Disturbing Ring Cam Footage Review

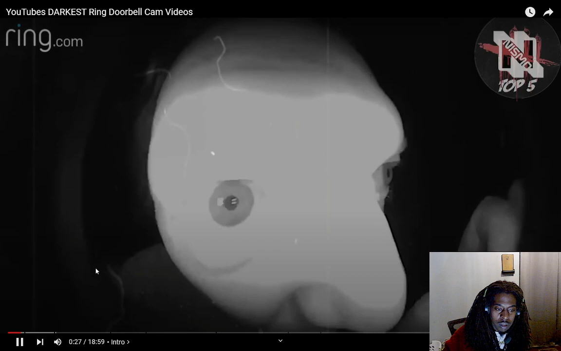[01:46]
of some truly disturbing man is seen prowling around their backyard,
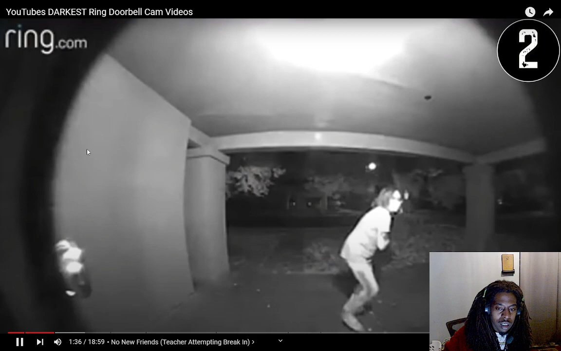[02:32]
This recent video involves a former police officer and a school teacher who seems to be under the influence of some type of substance, as her behavior is incredibly aggressive and manic-like. The teacher in the video seems to be suffering from a case of mistaken identity. She repeatedly tells the retired police officer and homeowner that her friend is inside the house.
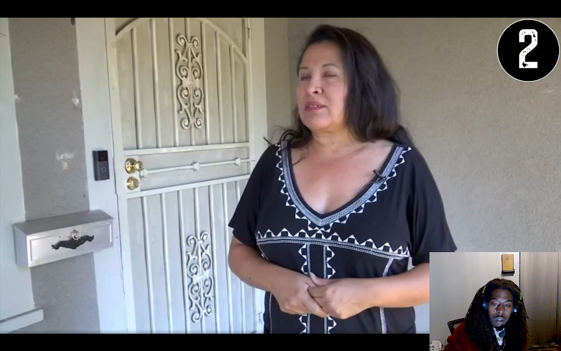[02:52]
She doesn't take no for an answer when she is repeatedly told that she's at the wrong home and her friend doesn't live there and to leave the property. After making her verbal pleas and crying out for her invisible friend inside,
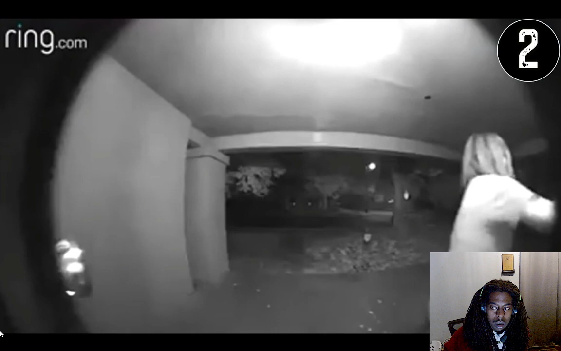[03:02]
she begins vandalizing and ripping off the screens from the windows in a further attempt to invade the residence.
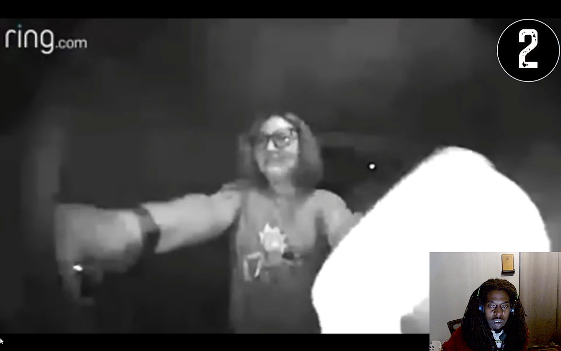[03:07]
Rather than using her own personal firearm to protect herself, the homeowner calls the police, who arrive at the scene while the woman is still wandering around the perimeter of the home.
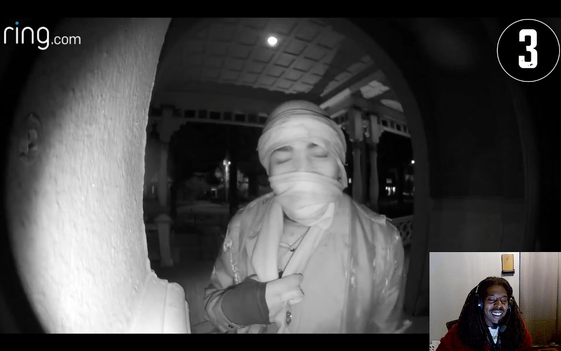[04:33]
The third and, in my opinion, creepiest video in the countdown involves a young woman who appears on a Ring doorbell camera in extremely baggy clothes and a scarf covering her face. Even though concealed, the woman clearly is enjoying being captured on camera,
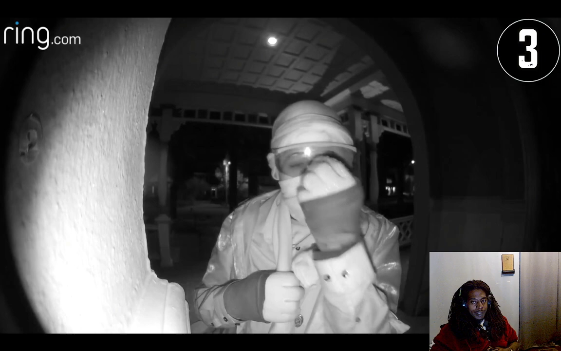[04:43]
as her body language goes from a confident smirk to a more sinister tone of stalking the camera lens with her eyes. After staring down the lens and looking through the soul of the person on the other side, she puts on her sunglasses in the dark and cracks another smirk, followed by some tampering with the doorbell camera's buttons. When she is unable to successfully plug in the code to open the front door, she becomes more disinterested with the device and slowly creeps off camera, but not before making some hand gestures to the camera, such as rock on, and then randomly flashes the number 3, then 1.
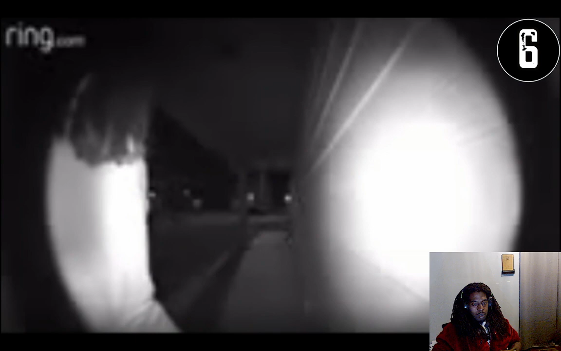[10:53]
A woman in a robe is seen frantically knocking on a neighbor's door as the blurry lens of a Ring cam captures her expressions of distress and fear. A few moments later, the pleas for help turn into screams as her abusive partner enters the frame and drags her off screen.
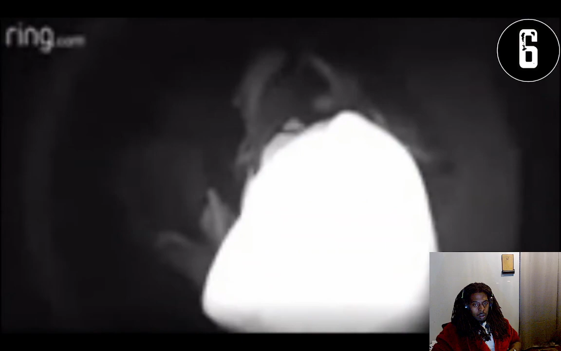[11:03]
Here's the video and accompanying news story involving the possible kidnapping.
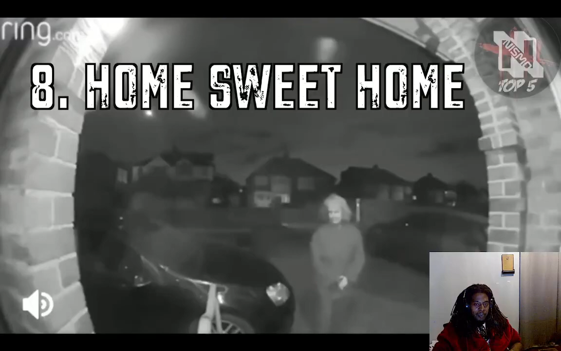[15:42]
Home Sweet Home. A Reddit user named Syntax Error posted a short clip of an elderly woman
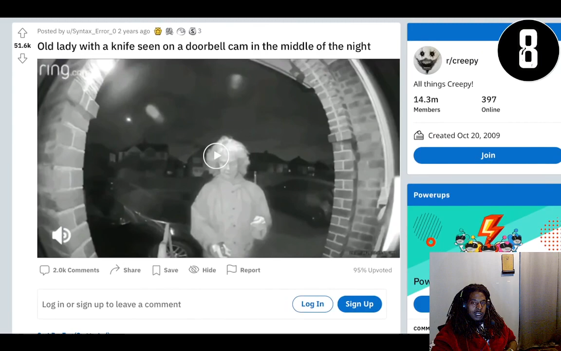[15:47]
holding a knife and laughing maniacally while walking up the doorsteps of a stranger's home.
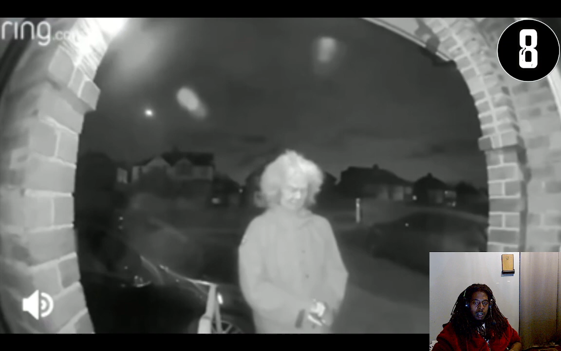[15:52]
It appears that the lady is smiling but then has an expression of confusion come across her face, followed by more smiling as she waves the knife around in front of the camera. As frightening as this might appear, this is more than likely a woman suffering from dementia and is unaware of her surroundings or location. I understand how visually threatening this might appear to some people, but this seems to be more of a case of a mental decline rather than someone with sinister intentions. But you can decide for yourself what her motive was. I don't know, maybe not, but look at this lady. She can't be walking around at nighttime with no knife in her hand.